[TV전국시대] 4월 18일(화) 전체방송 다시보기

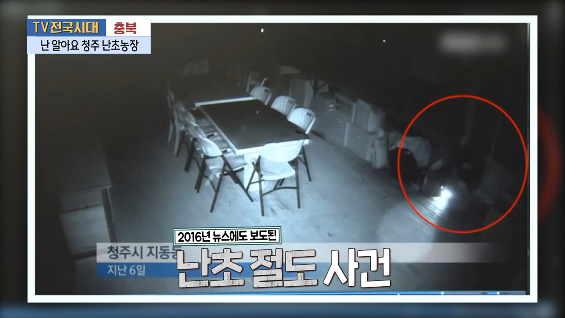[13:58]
난초농장 유리 출입문이 열리더니 수상한 남성이 기어들어옵니다.
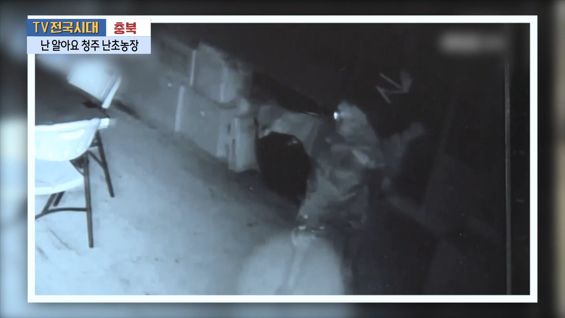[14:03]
얼굴에는 방독면을 썼고 몸에는 우위를 걸친 난초도둑입니다.